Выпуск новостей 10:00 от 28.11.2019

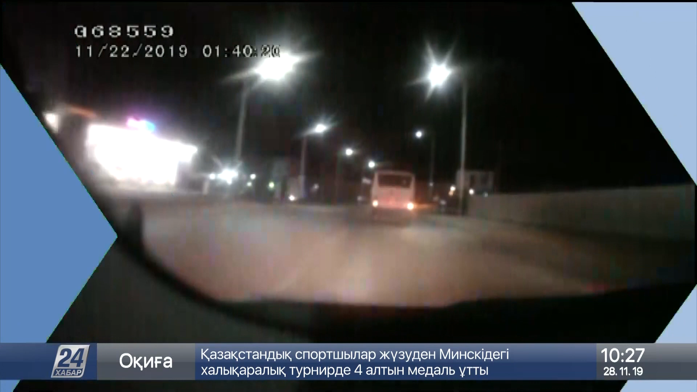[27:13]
Чтобы остановить нетрезвого водителя автобуса в Казаларде, полицейские чуть было не поставили под удар патрульную машину. По центральной улице Лихач передвигался на большой скорости и на предупреждающие сигналы не реагировал.